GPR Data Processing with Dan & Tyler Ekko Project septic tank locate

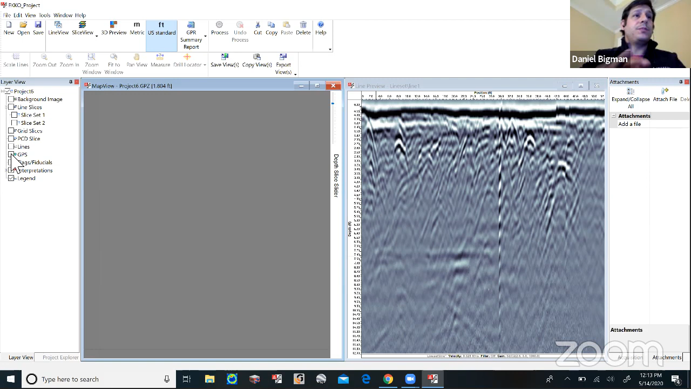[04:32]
lost the feeder line you kind of can see it but it's tough uh to really get a good a good view of it because the background is so so noisy so here is the deal i'll show you the gps so this was our track across this area uh we did and actually it was collected by uh dominic who runs our uh field operations and project support division and so he collected this for a customer excuse me and uh and they was in search of a of a septic tank and so what he did basically just to give you kind of his his approach to this was he started wide and then came in as he identified what he believed was the septic tank and so as
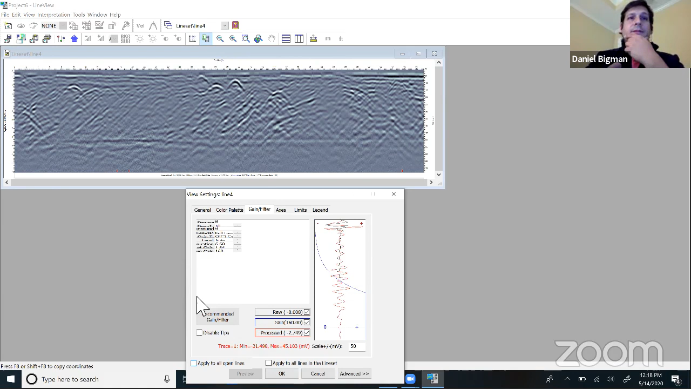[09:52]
it that way and then of course it gives you a band pass uh categories and so you can kind of just just peek out small you know high frequency stuff like you just want to see high frequency you just want to see low frequency
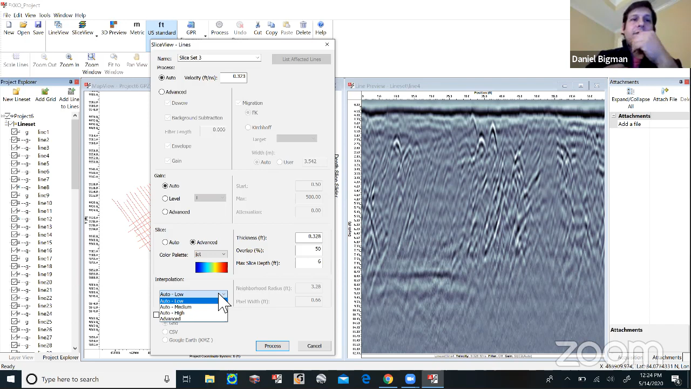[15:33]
wide and so for low it's going to be every 3.28 feet or over a meter uh to me you know it's going to be we can actually do two of them and show them at different different levels a lot of times we'll use advanced to just do what what we want um you know but it also depend on how far apart your transects are right if your transect is a meter apart you might have to go low to get overlap second is you might not care about overlap because you still might be able to see what you're looking for anyway um and in this case again he's dominic started wide range until he focused in on what we were looking for and then went really close uh um but why don't we go ahead and we'll do a high high so this is saying a neighborhood radius of less than
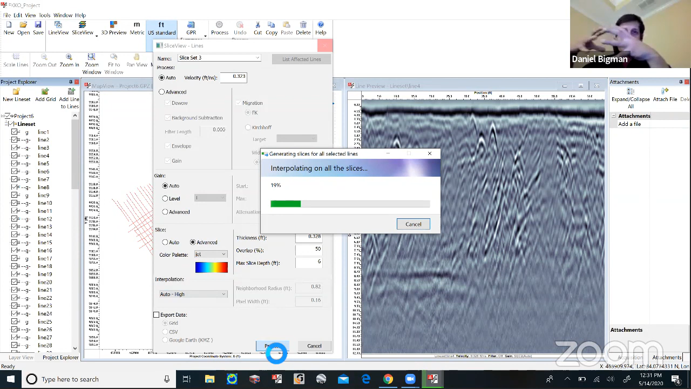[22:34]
such a difference is plain as day when you're doing it now not to minimize concrete because there's also a lot of complexities and when was the concrete set and cured you know how complicated is is is the set of embedments and and things like that um but nonetheless is obviously the contrast between steel and and concrete is very different and you may just not need a lot of processing right or you just might be able to do it on board your system as opposed to bring it all the way to the office and it's contextual too right where when you leave the site doing concrete and you do a two by two it's gonna be hard potentially to replace what you you know what you process later in at you know back back onto the concrete
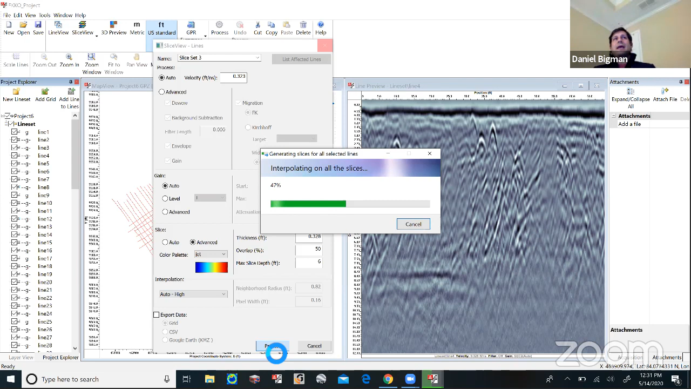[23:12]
versus archaeology if it's gps integrated like that all plots then and you have posterity for it right so i think that applications will go ahead and uh um and and influence how much processing is sort of you know required well and it brings it back to the question of scope and deliverables what what what is in the scope specifically what is your client requiring you to deliver as you said earlier if it's just painting a utility on the ground you might not need any post-processing at all where you're running out with an lmx100 and you're just marking as you go or a easy locator or whatever you're using versus